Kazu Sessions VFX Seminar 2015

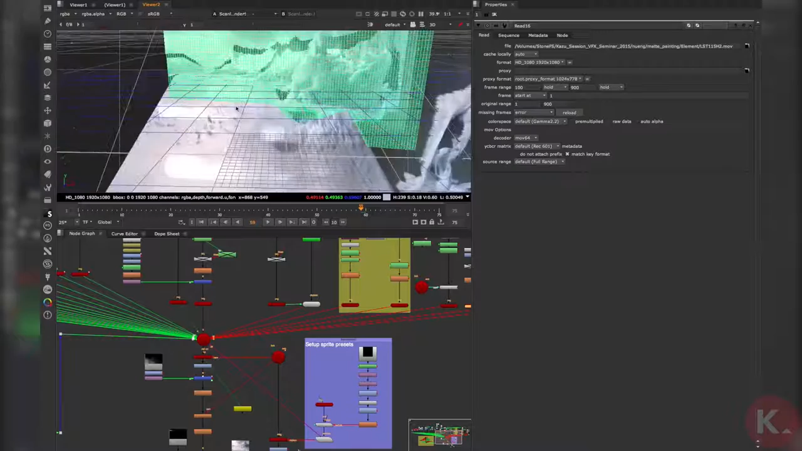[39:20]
นุน ๆ นี่ไม่ใช่ว่าไปปั้นโมเดลมาจากในมายานะครับเราใช้ทูนของนุคเลยนะครับ เราเรียกว่